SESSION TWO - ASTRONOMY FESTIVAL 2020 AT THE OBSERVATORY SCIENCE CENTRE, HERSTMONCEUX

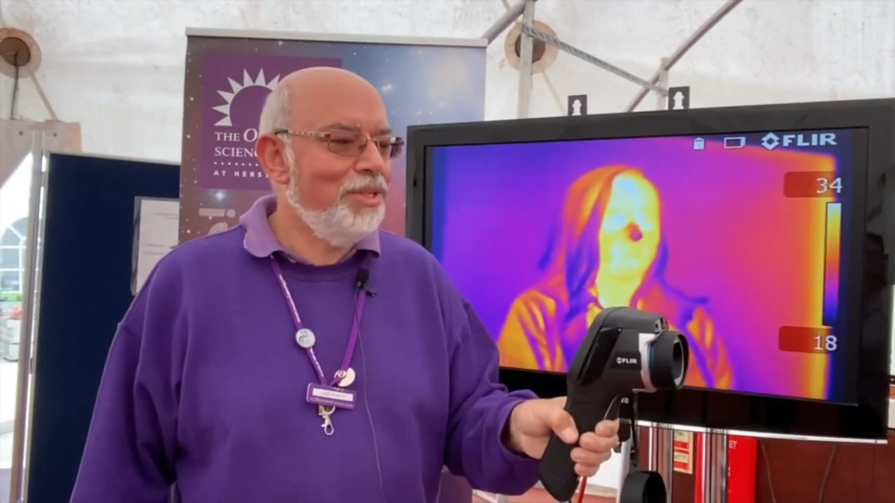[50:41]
Just to say, look, you can see Jen as well. She's now on the screen. What's the benefits in terms of space in using an infrared camera?
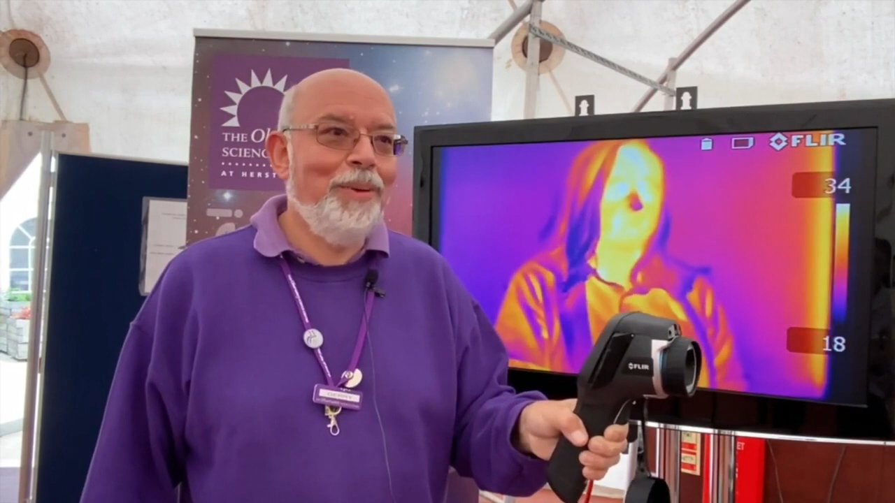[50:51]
Well, when you look up at that night sky and see, you can see some fuzzy areas with telescopes.
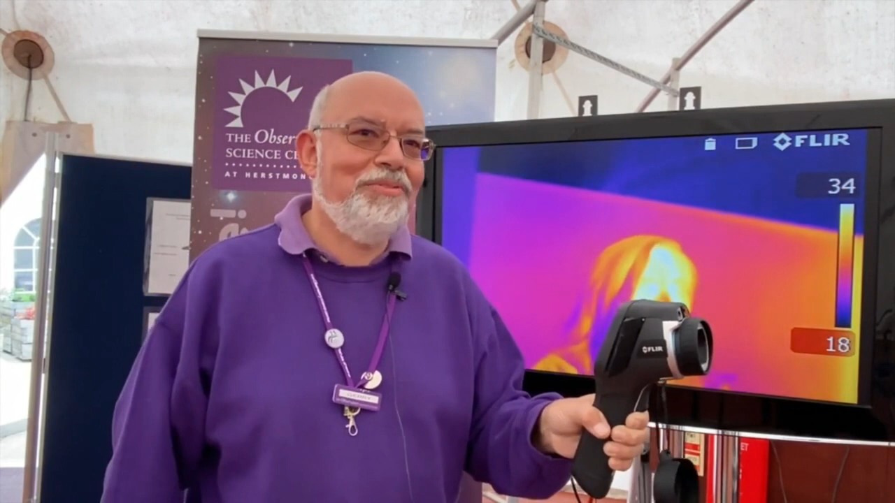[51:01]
And that obviously means that where there's gas clouds and clouds of dust, things are obscured behind them.
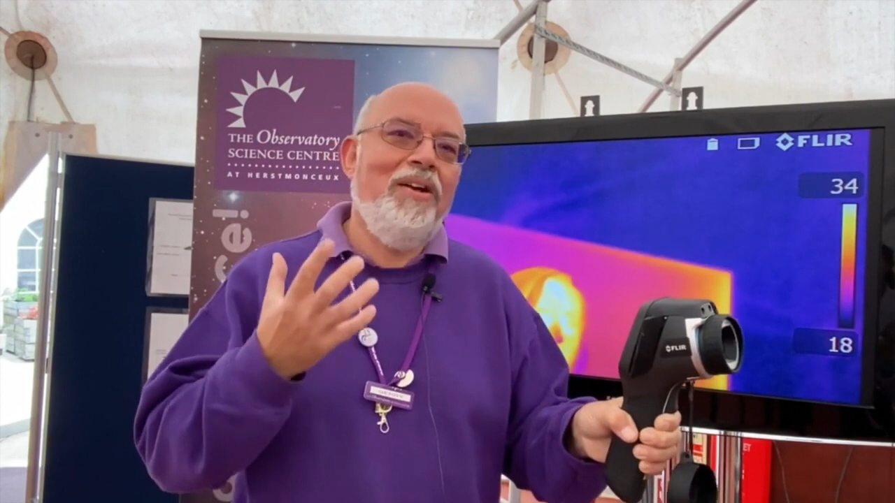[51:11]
An infrared camera allows to look through the gas and through the dust to see that nursery of stars forming behind.
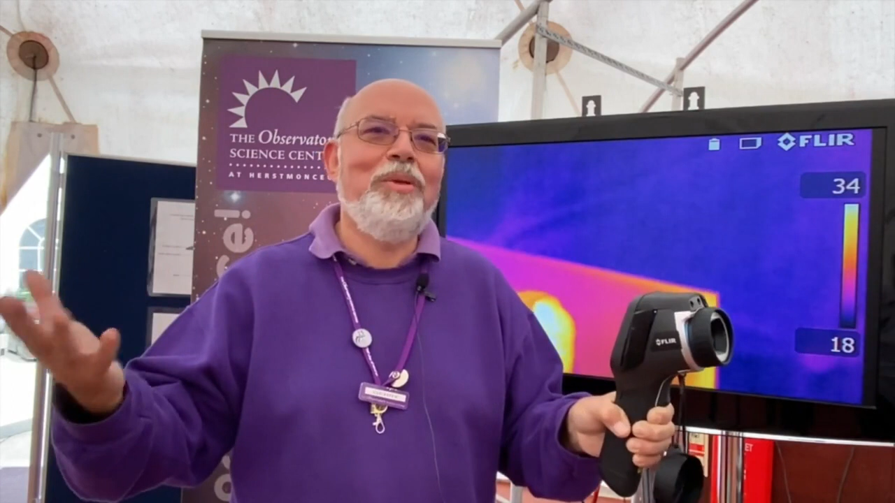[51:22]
So here is a simple example that Jen's going to
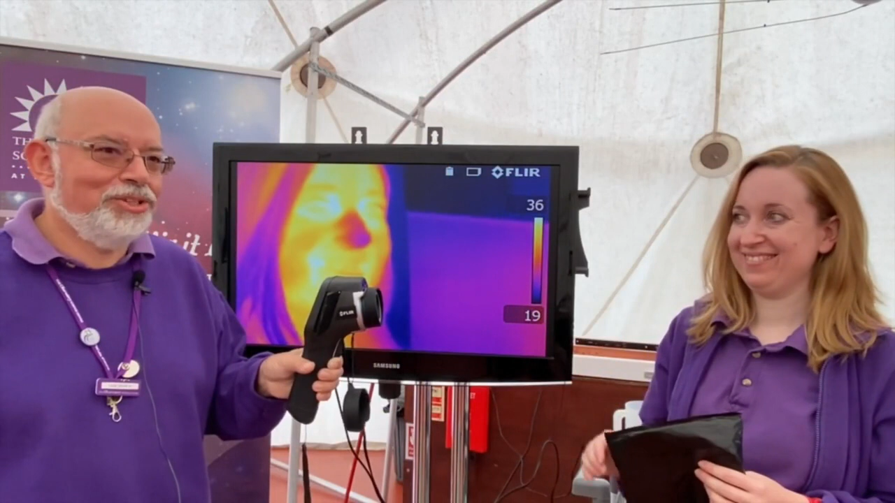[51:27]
show of how we can actually look through using
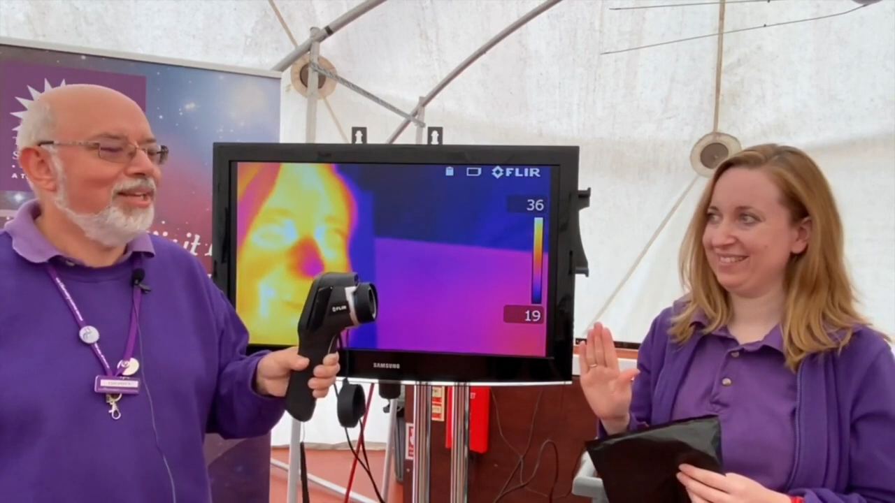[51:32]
an infrared camera to see things hidden behind. So Jen is going to put her hand into this black plastic bag.
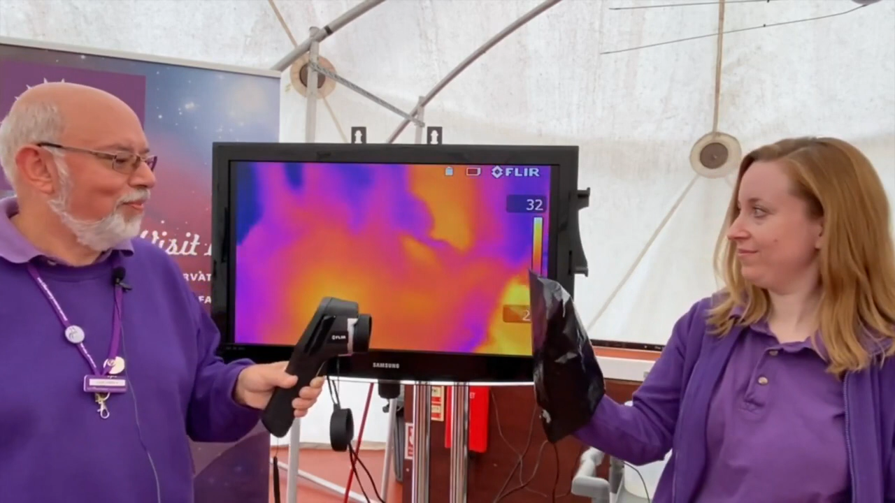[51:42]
Now, you can still see her fingers. This is a very simplistic way of showing that infrared will be able,
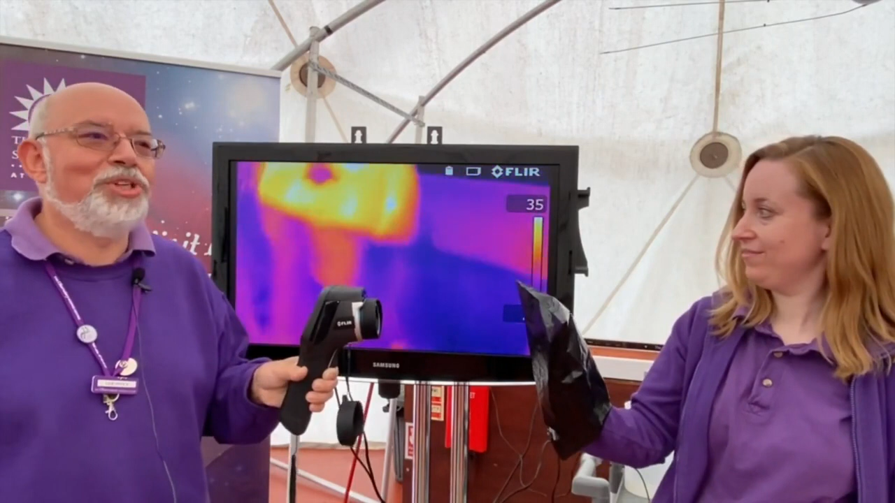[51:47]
the cameras will be able to look through those gas clouds